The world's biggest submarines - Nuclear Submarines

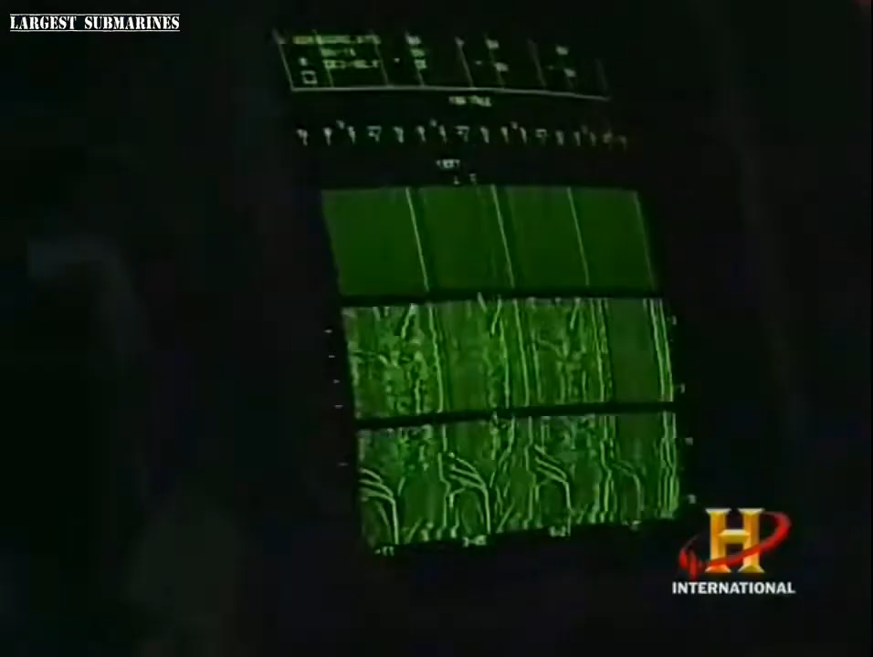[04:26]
its only eyes are the sonar room.
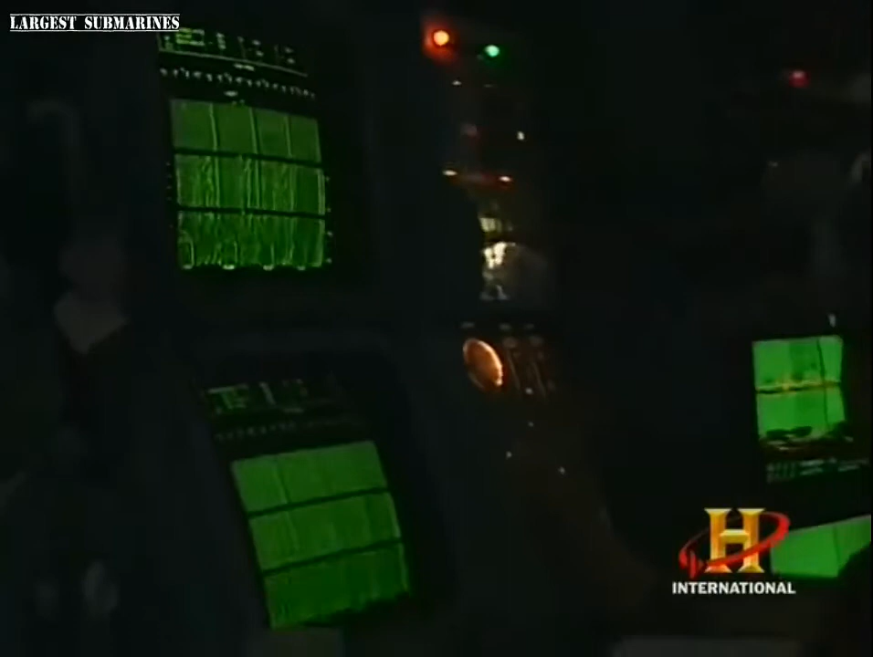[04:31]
Underwater you can't see anything, because water absorbs light energy very, very rapidly. But it allows the transmission of acoustical energy to great distances.
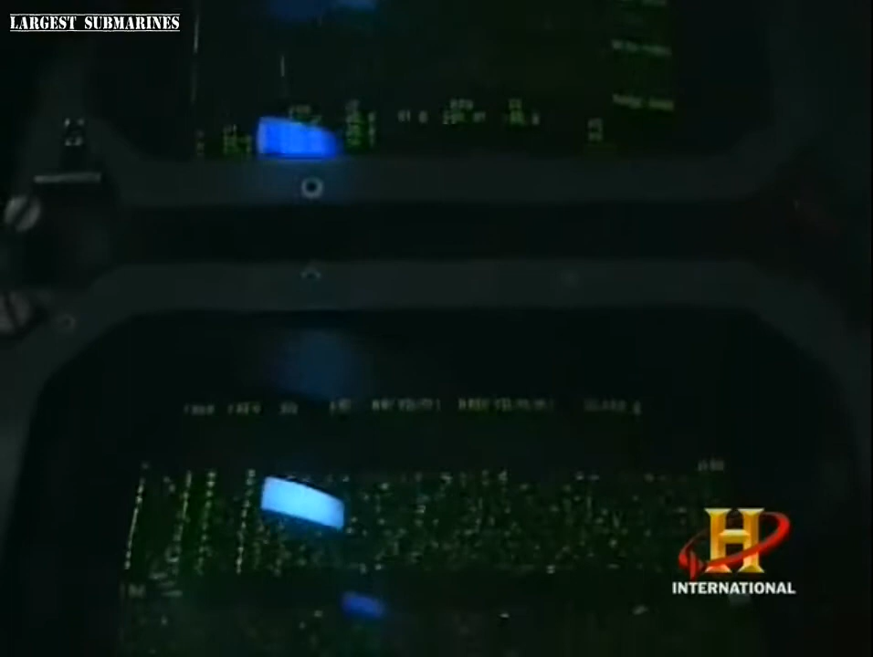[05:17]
Instead, the boat often employs passive sonar that simply listens for sounds in the ocean.